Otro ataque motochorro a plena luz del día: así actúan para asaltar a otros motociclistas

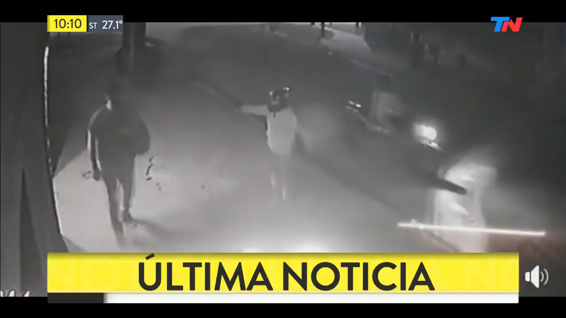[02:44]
Estaba caminando, tranquilo, el colectivo que lo había dejado 150 metros más de lo habitual, se había pasado, entonces tenía que caminar más. Y ahí fue como lo sorprenden. Ahora lo vamos a repasar de nuevo. Vamos a ver el momento del fogonazo del arma de fuego, el disparo de arma de fuego del delincuente, cuando Adrián no reacciona como la víctima anterior. Adrián directamente agarra su mochila y escapa.
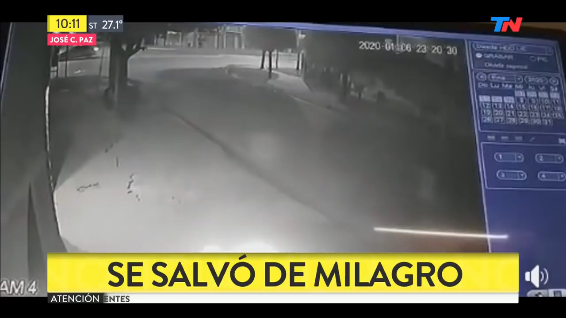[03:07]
Sale corriendo de los delincuentes. ¿Serían los mismos? Es lo que está tratando de establecer la policía.
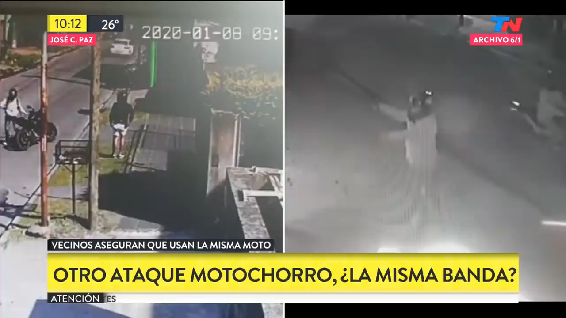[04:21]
Y escapó, escapó de los delincuentes. Salió bien, no lo robaron y tampoco lo balearon. Pero fíjate el fogonazo. Viste que antes, cada tanto esto, algunos motochorros asaltan. Ahí está, esta es otra cámara bien clarita.
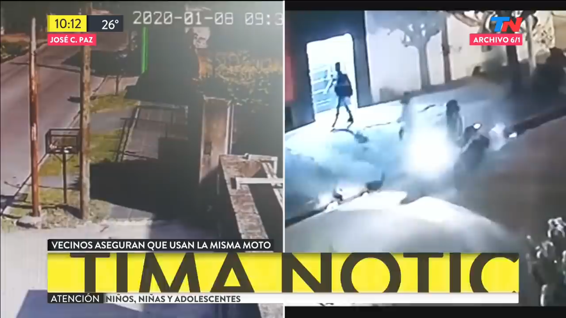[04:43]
Bueno, ahora usan casco, pero para cubrirse lo usan de pasamontañas. Sí, totalmente, para tapar el rostro. La moto parece la misma, ¿eh? Sí, y además la chapa patente, generalmente, de las motos cuesta, ¿eh?